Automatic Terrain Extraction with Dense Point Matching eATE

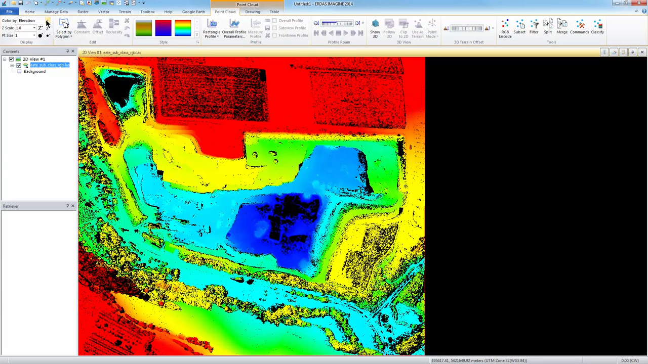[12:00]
Using the dropdown menu, we can change this to Classification to see the classification categories. Finally, I'll change the display to Color by RGB. This option produces a point cloud display that looks very similar to the original imagery.
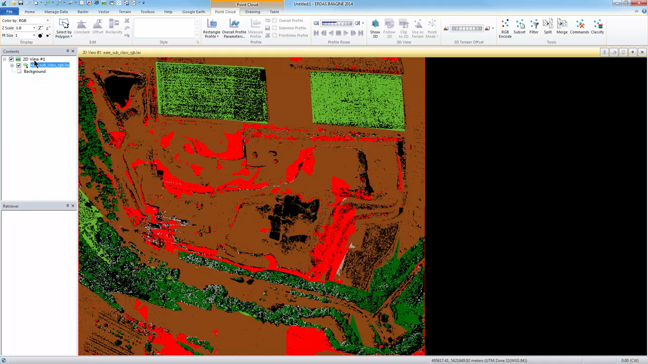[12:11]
From the 3D view group on the Point Cloud tab,
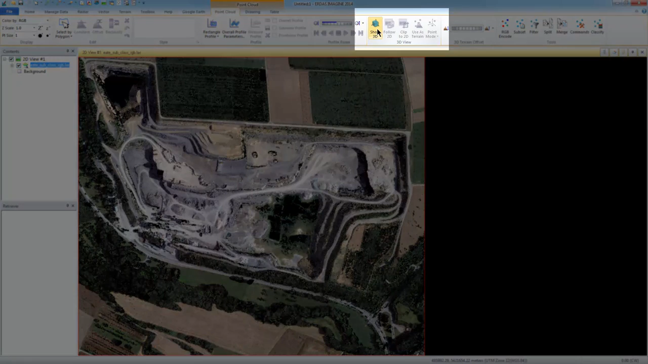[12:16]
I can select Show 3D to open the point cloud in a 3D viewer. In the 3D viewer, you can tilt and zoom in to get a better view of the features. As you continue to zoom in closer to the points, they can become harder to see. In the Display group, I can use the Point Size tool to increase the size of each point.
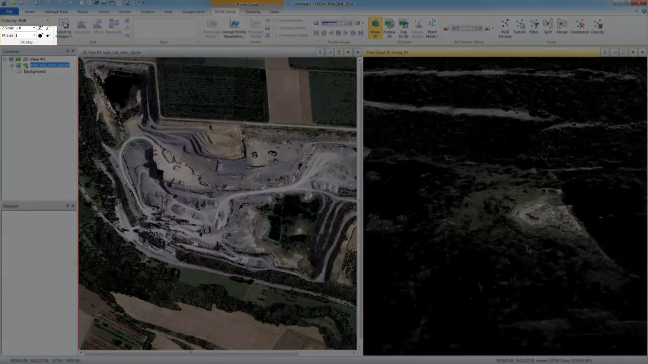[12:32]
This helps fill in the space between the points and can improve the image display. I can also use the options in the 3D view group to change my viewing mode. Selecting the Perspective mode changes the points so they look larger, filling in the space around the points so they appear more filled in. This is similar to increasing the point size.
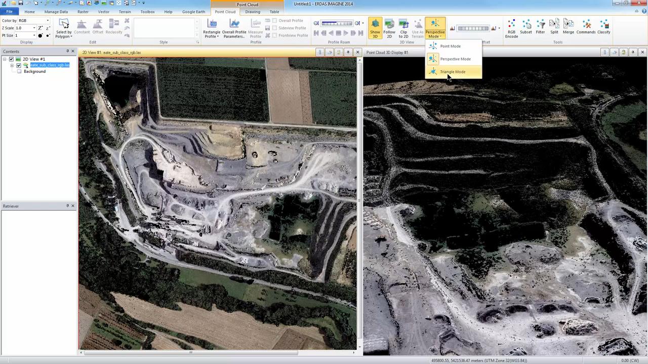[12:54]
Triangle mode creates triangle facets between the points, filling in the gaps between the points completely, including the sides of buildings and cliff walls. Thank you for watching this e-training module on DTM extraction with dense point matching.